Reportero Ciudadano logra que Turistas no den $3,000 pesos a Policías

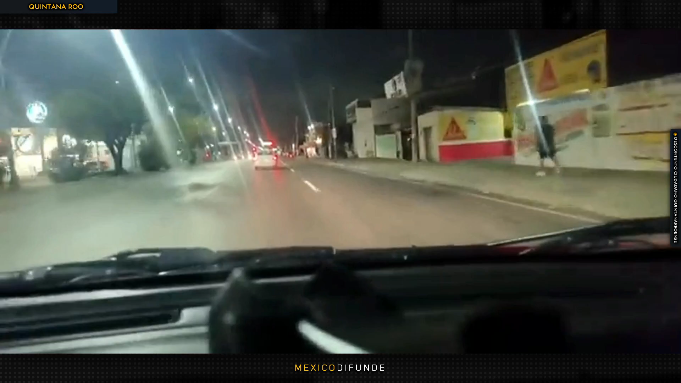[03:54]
A ver si aquí en el semáforo me ubican y ya les digo, ¿no? Aquí están, miren. Hola, ¿cómo están? ¿Qué tal? Buenas noches. ¿Cómo están? ¿Qué les estaban pidiendo? La verdad sí nos estaban pidiendo dinero. ¿Dinero, ah?